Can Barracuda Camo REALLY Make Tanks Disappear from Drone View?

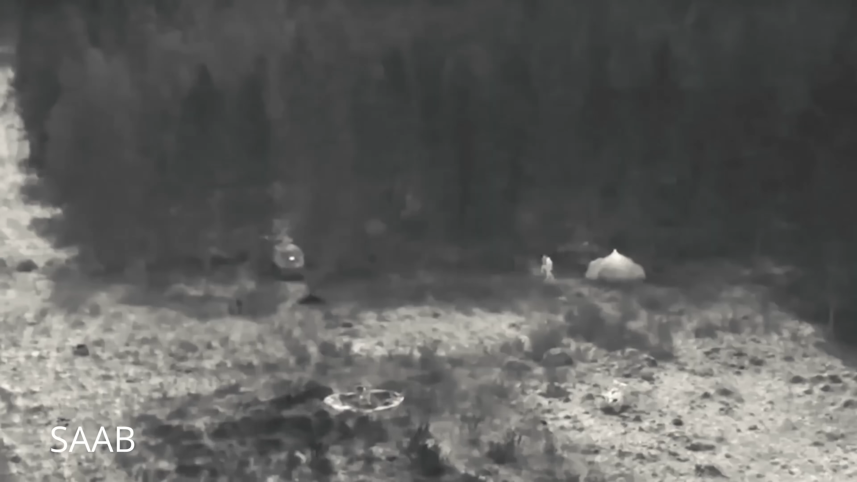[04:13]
That's an astonishing figure when you realize how reliant modern targeting systems are on infrared.
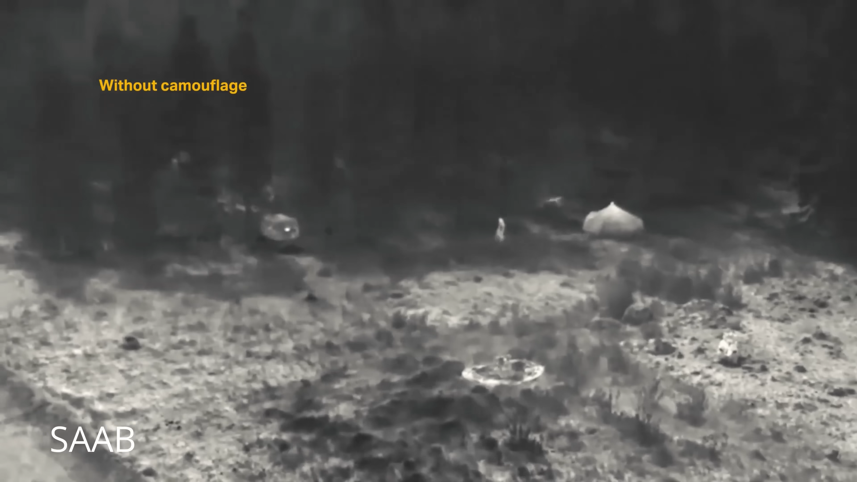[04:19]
A Russian drone operator looking through a thermal scope might see what appears to be a warm patch of grass or a bush instead of a fully crewed armored vehicle.